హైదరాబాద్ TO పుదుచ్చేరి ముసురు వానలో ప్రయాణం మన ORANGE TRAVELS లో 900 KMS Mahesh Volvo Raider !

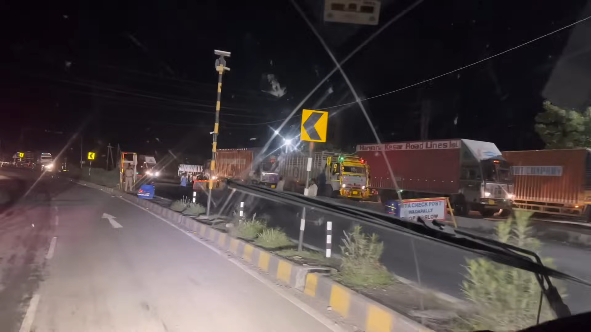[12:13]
चेक पोस्ट अन्मत्तां बोडलु वेट अरिवा पोलीस वाले चेशापमपी निगेशों
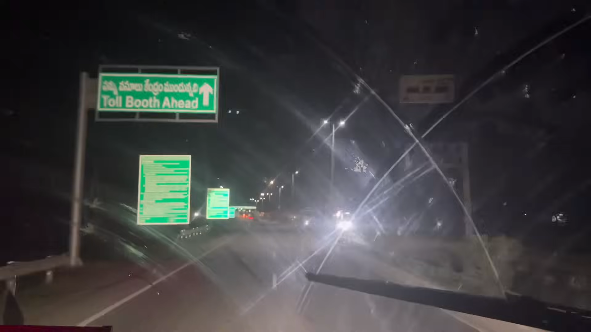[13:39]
पनम आईते हैं फोर्थ टोल्येट आईते हैं एंडर आउतुन नाम इपड़े
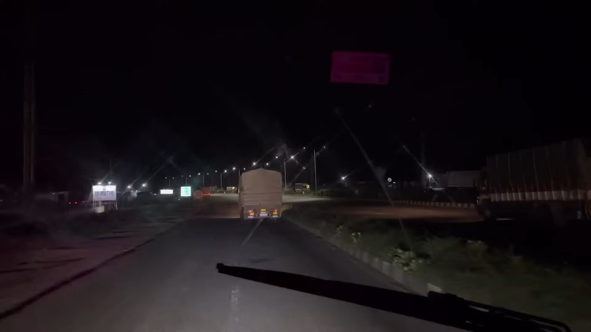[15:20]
பால்பாககக்ே slit अपिड़े आईते हैं मनौ, नेशनल आईवे आईते हैं रीच आईता है पहे नौ